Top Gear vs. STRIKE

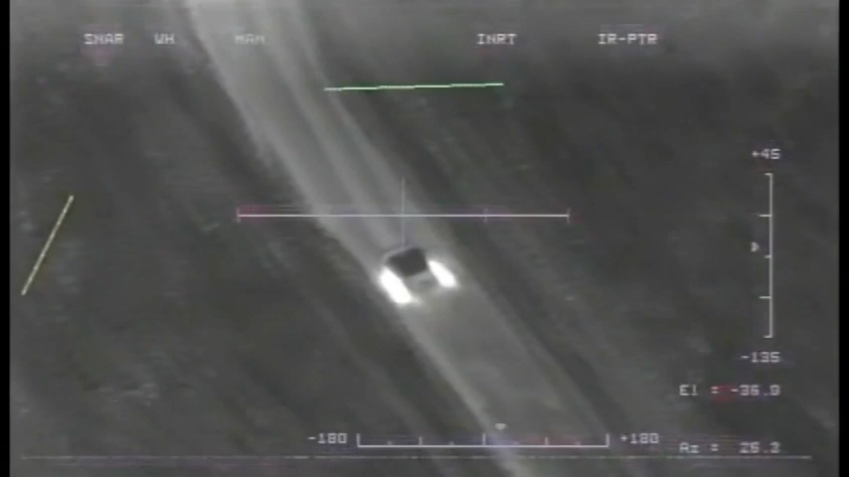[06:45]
Target vehicles moving at an extremely high rate of speed from west to east through range 63. Drones are absolutely relentless.
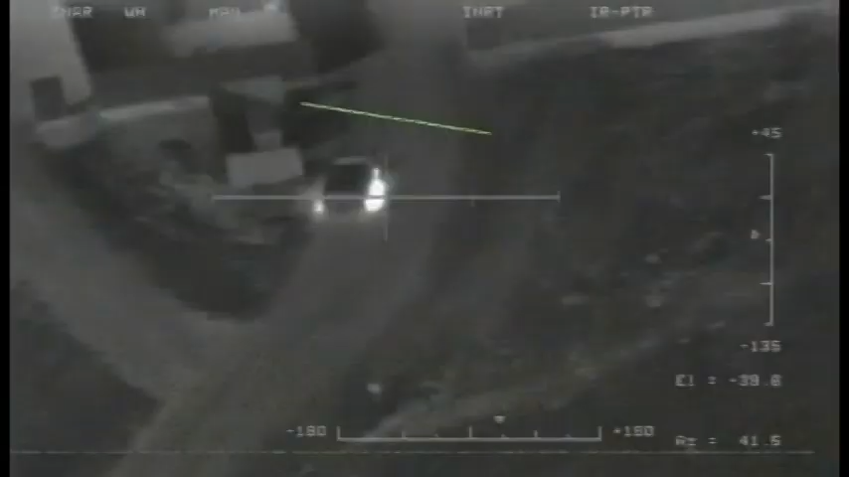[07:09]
Now that the drone had located me, it was just a matter of time before the next wave of attack came.